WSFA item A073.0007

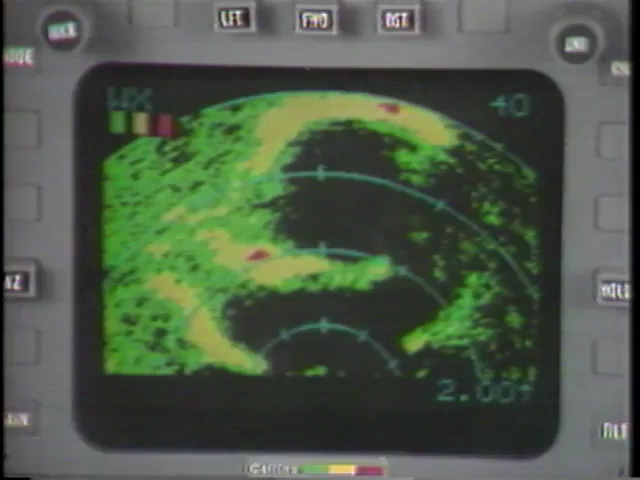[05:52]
Yeah. Right here is where the most severe part of the storm is. Right. Galveston's sitting right here.